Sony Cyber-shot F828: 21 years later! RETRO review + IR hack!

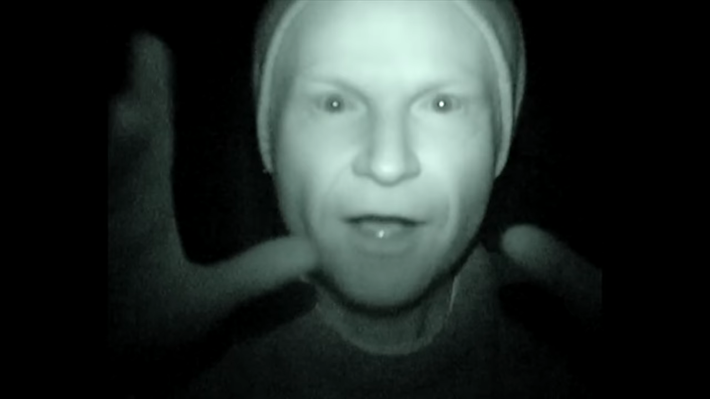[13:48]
Sony then added a green tint to make them look like military night vision and bingo